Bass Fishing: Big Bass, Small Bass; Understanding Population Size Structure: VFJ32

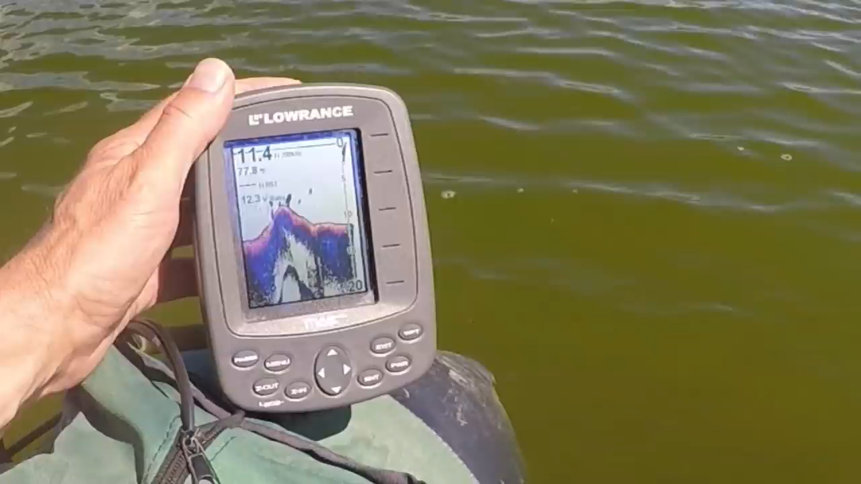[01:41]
structures that one cannot see by eye.
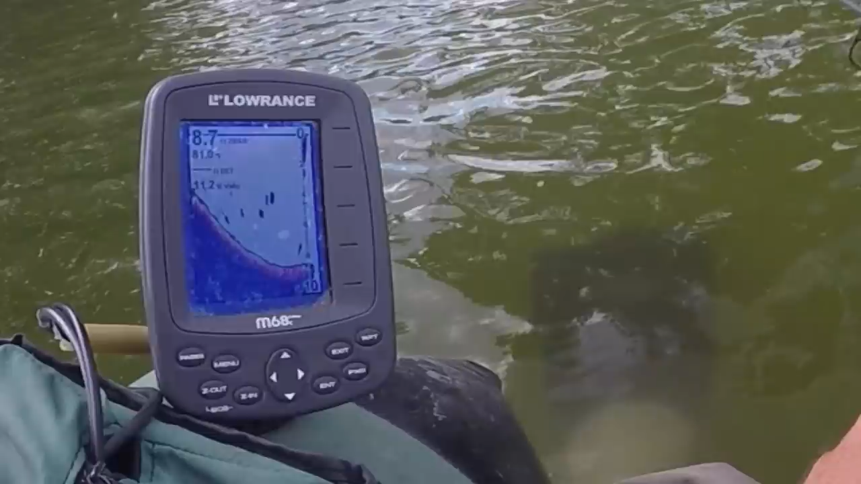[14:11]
grouped at the 4 to 6 foot level on or suspended out away from the shoreline shelves. Similarly, some fishes held on or suspended off of
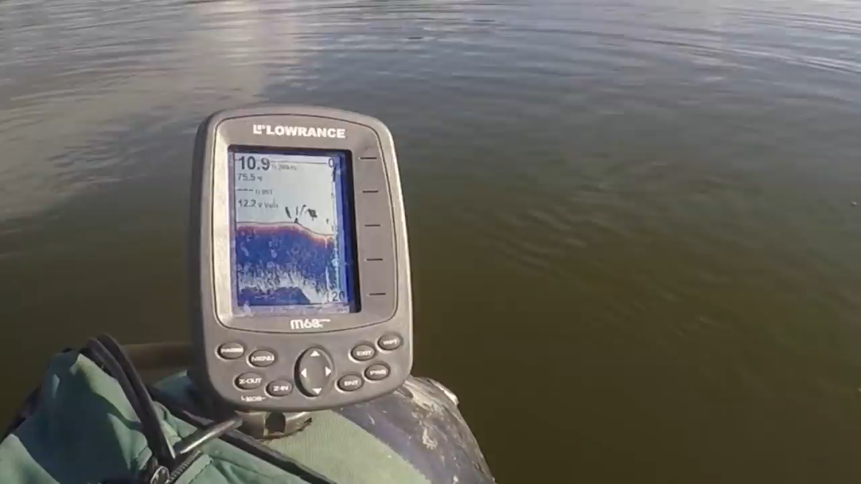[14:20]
some of the offshore structures as well at the 8 to 10 foot level. And some were on the bottom too at 8 to 11. That's just below the edge of the drop, the bottom of the drop, off those offshore structures.
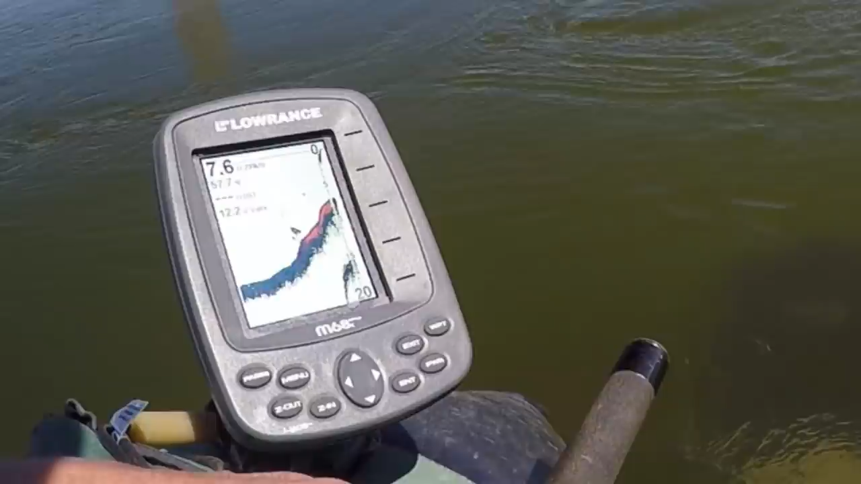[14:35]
Almost none were deeper, although no thermocline existed.